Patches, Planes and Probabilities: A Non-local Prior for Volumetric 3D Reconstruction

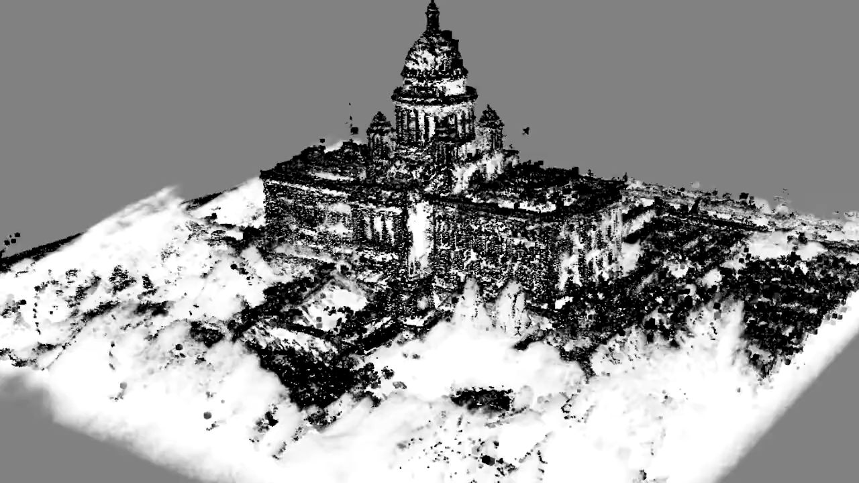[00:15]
White corresponds to high uncertainty, and black to low certainty of reconstruction.
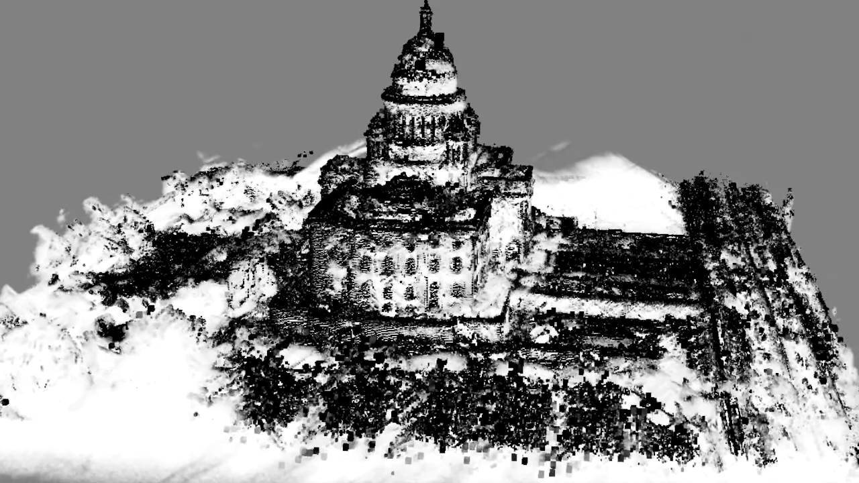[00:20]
While this method is able to expose reconstruction ambiguities, it cannot resolve them without prior information.
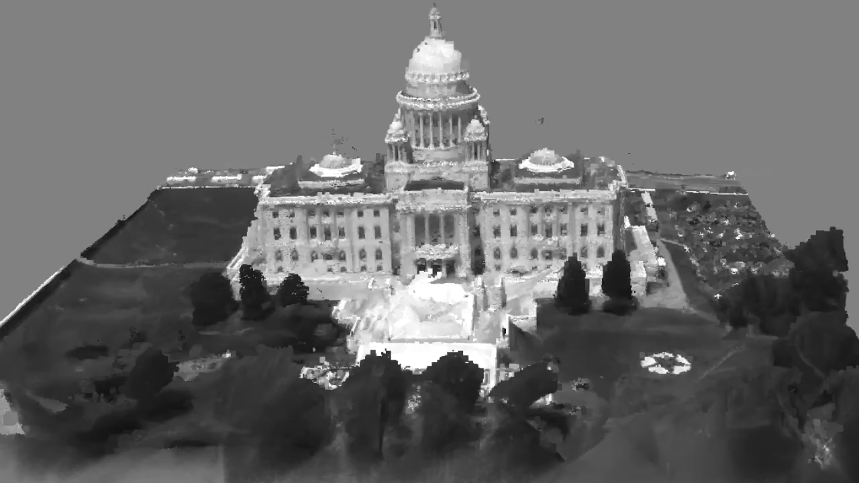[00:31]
In this work, we propose a non-local prior that encourages piecewise planarity in volumetric 3D reconstruction.
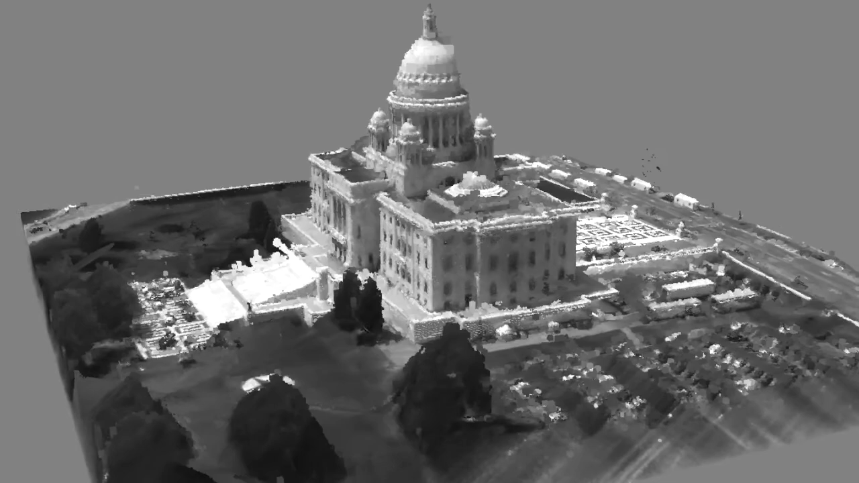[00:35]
This prior helps resolve ambiguities caused by large texturless or reflective surfaces.
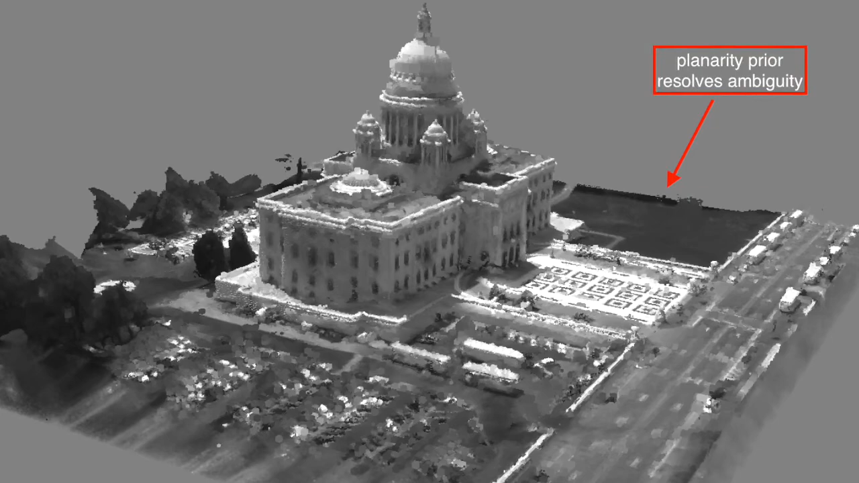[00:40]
Our formulation encodes planarity as a soft constraint.
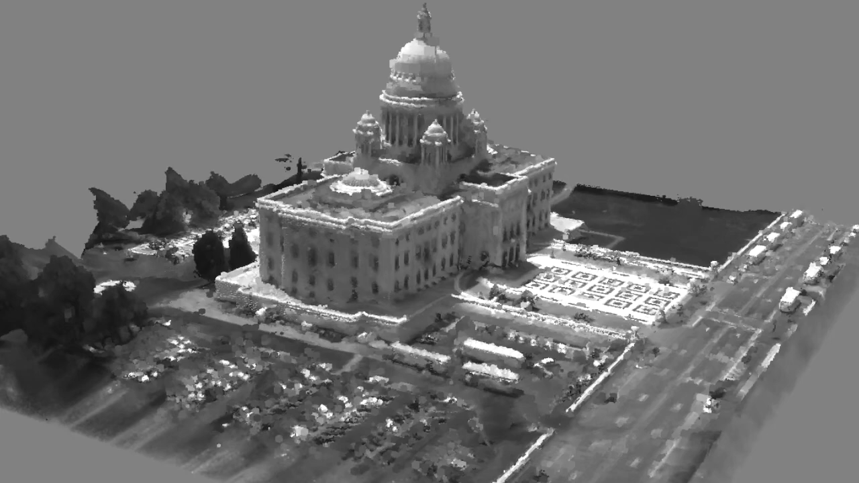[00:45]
This allows preserving non-planar structures such as the dome of this building.
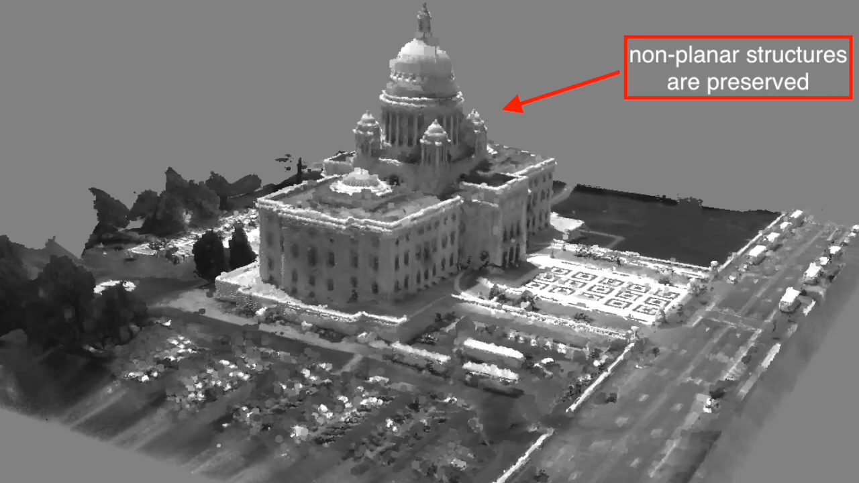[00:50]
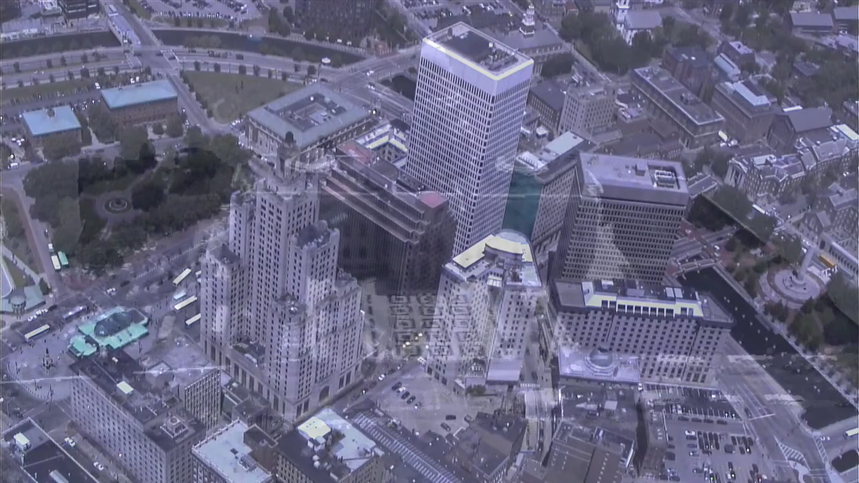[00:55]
Here, we show examples from another scene.
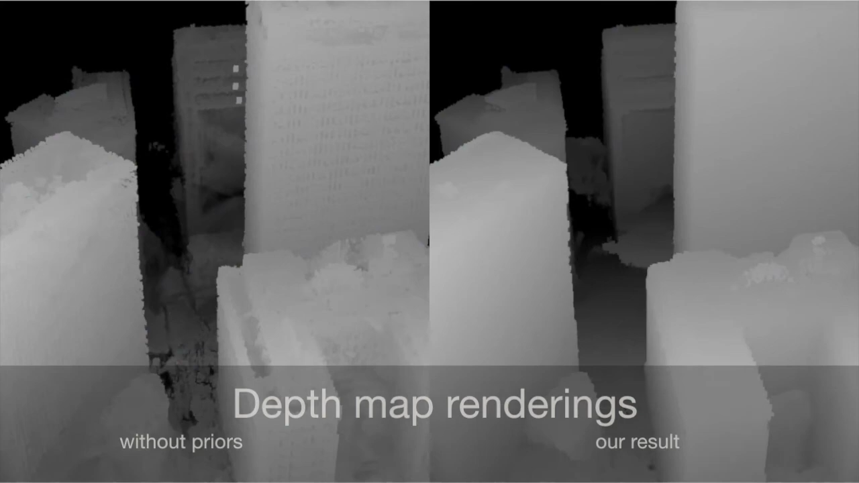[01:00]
This video shows a side-by-side comparison of the results with and without our planarity prior.
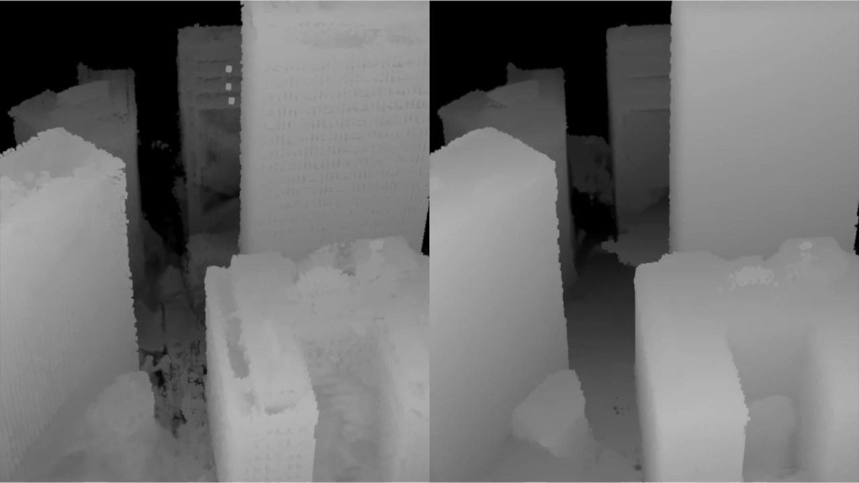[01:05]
The results on the left contain noise and holes.
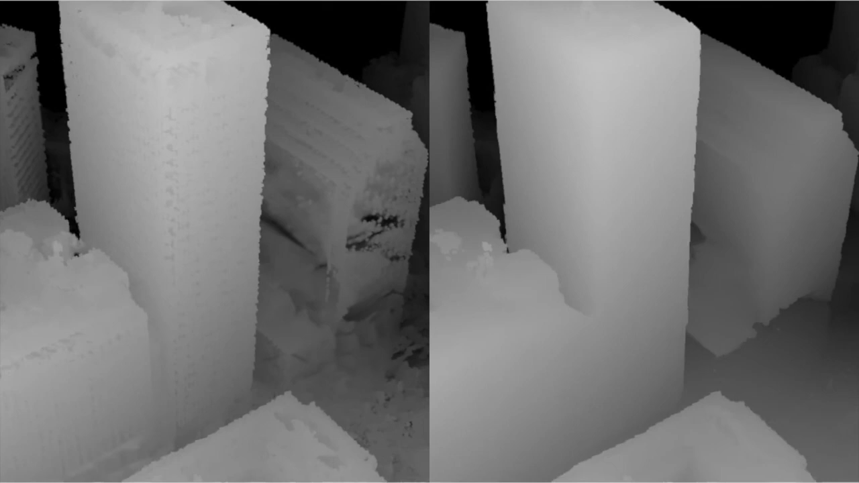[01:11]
Our planarity prior helps correct these errors to achieve a denser and more accurate result.
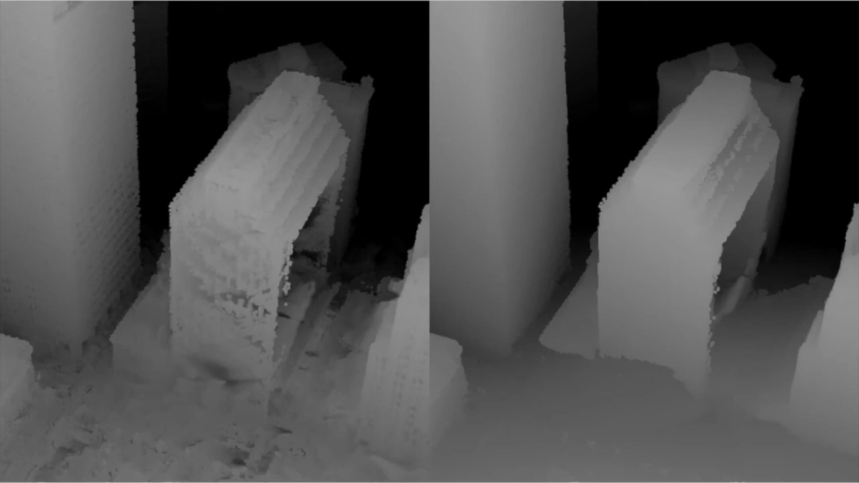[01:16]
The front side of the building contains a mixture of reflective and non-reflective materials.